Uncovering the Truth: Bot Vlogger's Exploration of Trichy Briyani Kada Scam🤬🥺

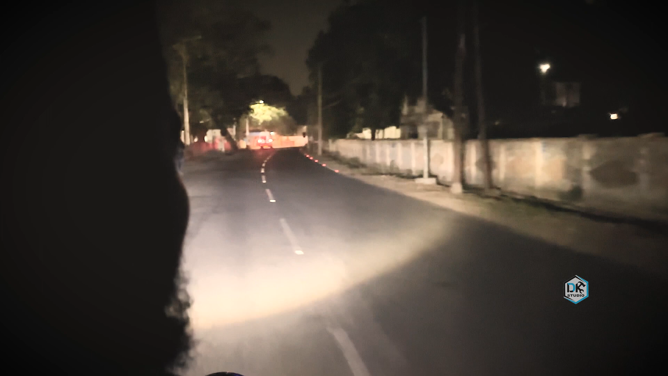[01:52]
அது ஒரிஜினலாக அங்கே நல்லா இருக்கா, டேஸ்ட் நல்லா இருக்கான்றது நமக்கு தெரியாதுல்ல. ஸோ அதை நம்ம டெஸ்ட் பண்ணி பார்ப்போம்.
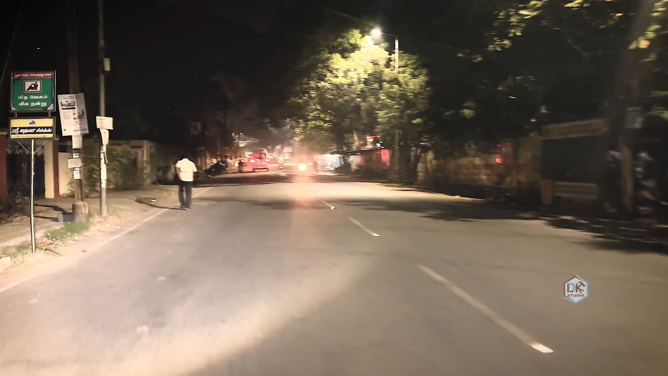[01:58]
ஃபர்ஸ்ட் ஆஃப் ஆல் இங்கே ஒரு கடை இருக்குன்னு சொன்னாங்க, பட் இந்த கடை இன்னைக்கு இல்லை.
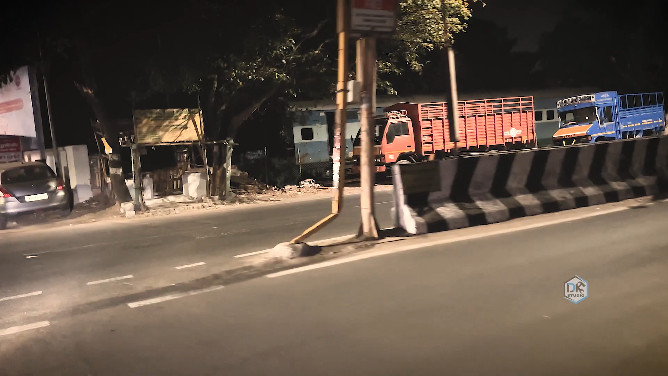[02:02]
ஒரு ரயில் மியூசியமில் ஒரு கடை இருக்கிறதா கேள்விப்பட்டேன், பட் அங்கேயும் கடை இல்லை.
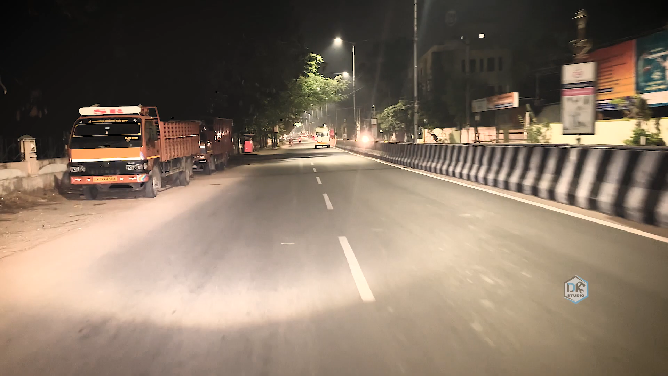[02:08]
ஸோ இந்த இடம் தான் நினைக்கிறேன், இந்த இடத்துல தான் கடை இருந்துச்சு.